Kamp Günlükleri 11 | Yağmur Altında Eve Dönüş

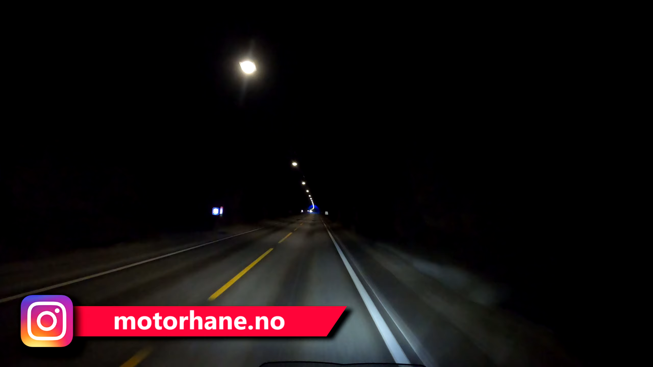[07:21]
Lærdal Tüneli 25 kilometrelik, 19 önümüzde var, 6 kilometrede geçmişiz. Gördüğünüz bu tünel birçok insanın geçmek istediği enteresan, fantastik bir yer.